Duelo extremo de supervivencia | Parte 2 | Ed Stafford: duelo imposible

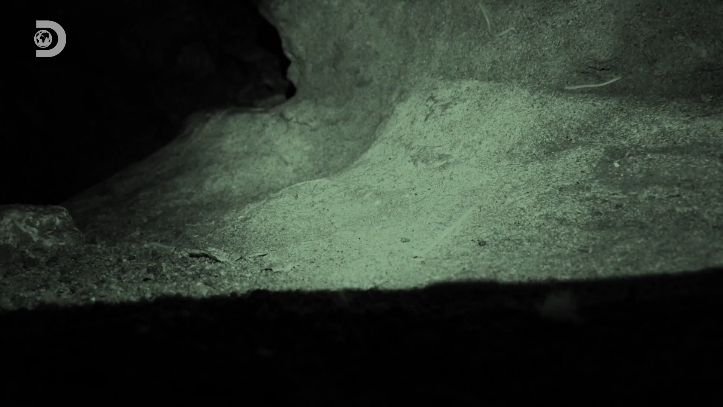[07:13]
El aire, la corriente de aire, se ha reducido bastante.
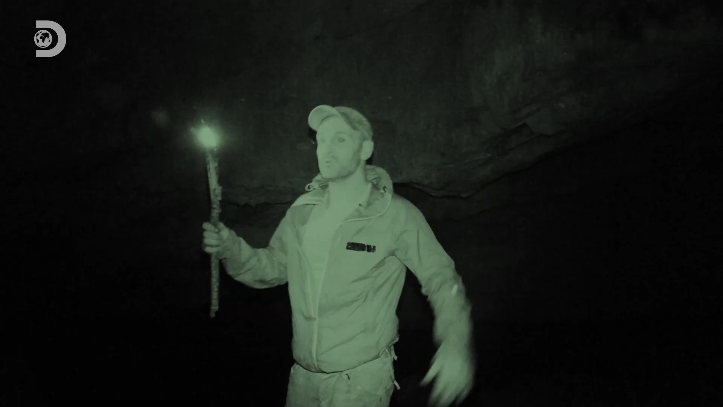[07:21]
El estrecho túnel se ha abierto a una sima enorme y probablemente hay 6 metros de altura hasta el techo. Es escalofriante, es muy escalofriante.
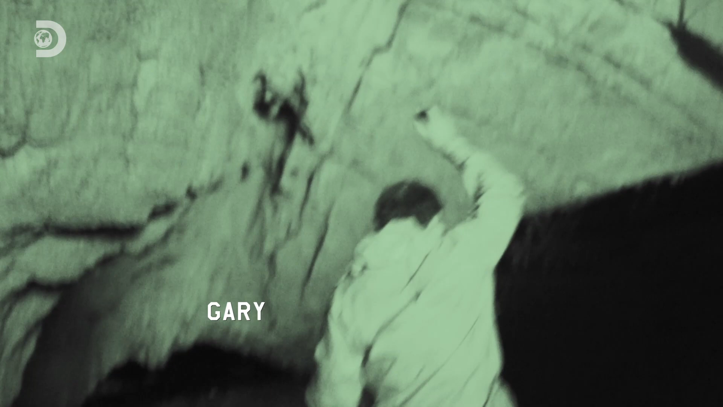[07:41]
Hace 2 semanas, este río no estaba aquí. 24 horas lloviendo y se inundó.
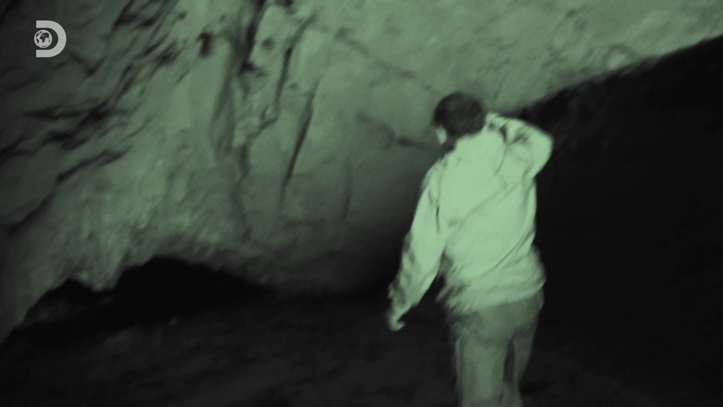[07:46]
Voy a entrar a otra caverna.
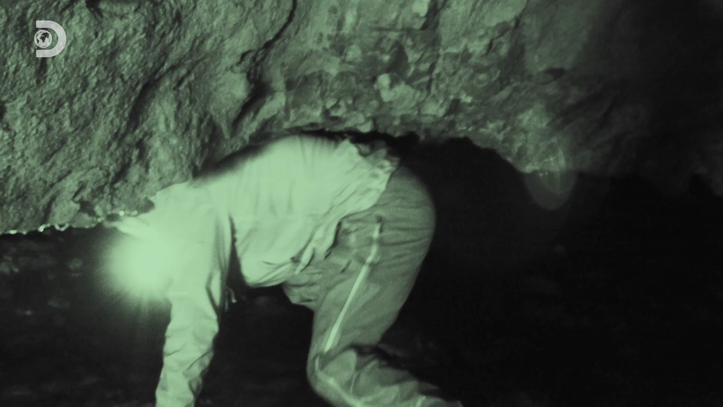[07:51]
Hay que tener cuidado.
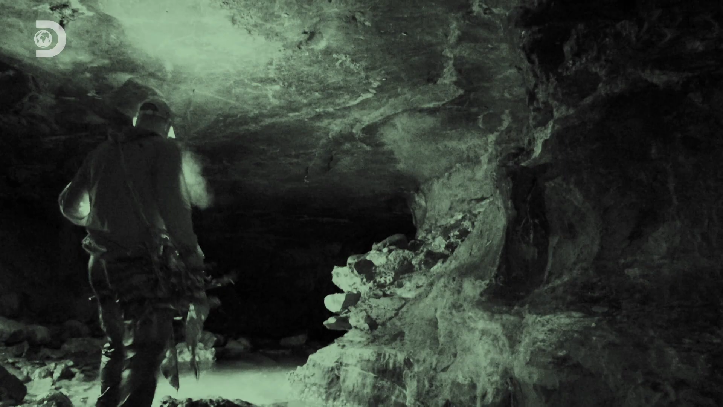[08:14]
Vale, ahora tengo agua delante. Por ahora llega a la altura de la espinilla.
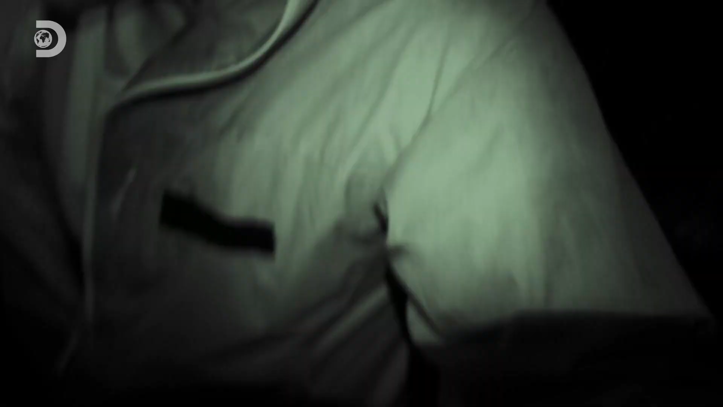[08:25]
Estoy mojado y cada vez tengo más frío.
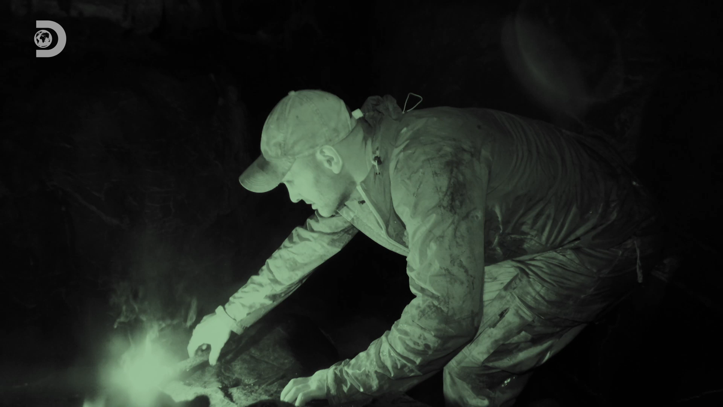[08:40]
Aquí la corriente es mucho más fuerte.
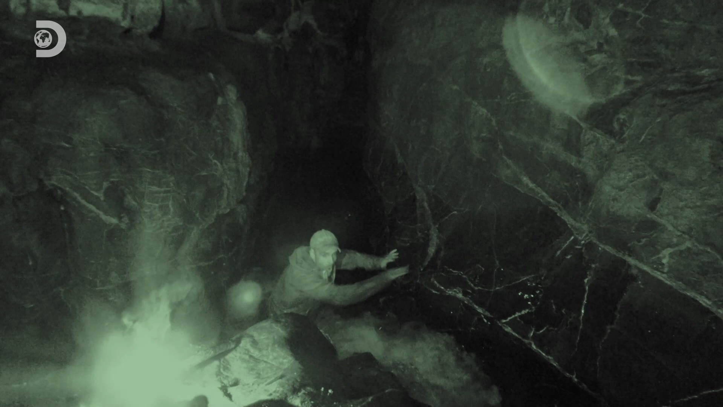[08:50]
Está fría, muy fría. No, está demasiado fría y cubre demasiado.
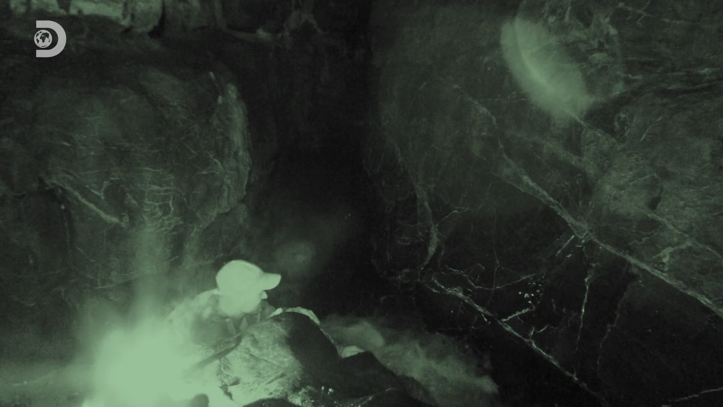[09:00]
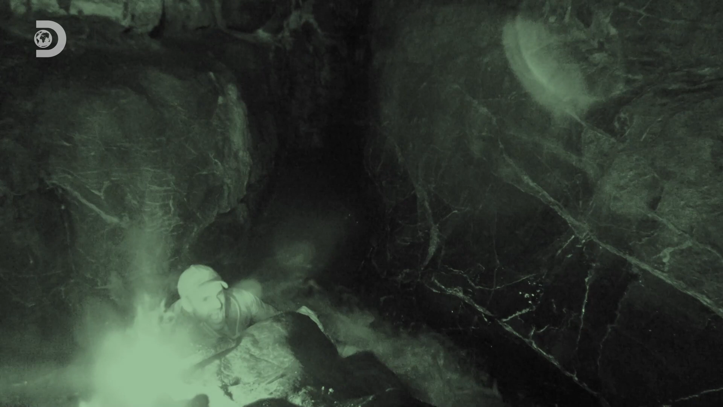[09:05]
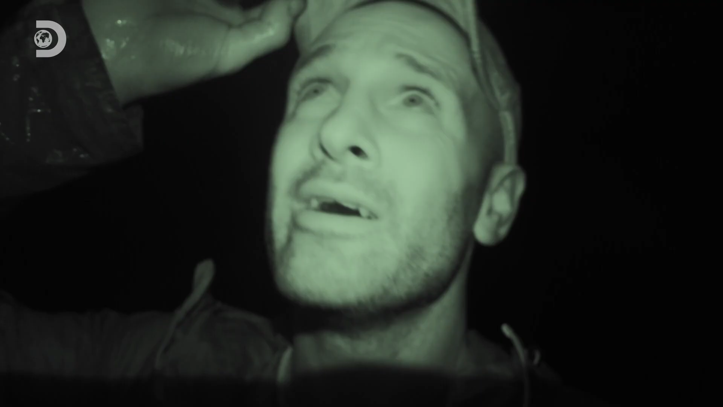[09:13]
Ahora estoy mojado hasta el pecho. No me queda mucho más que la mitad de las antorchas y el agua cubre mucho. Y me estoy quedando helado. Hace muchísimo frío.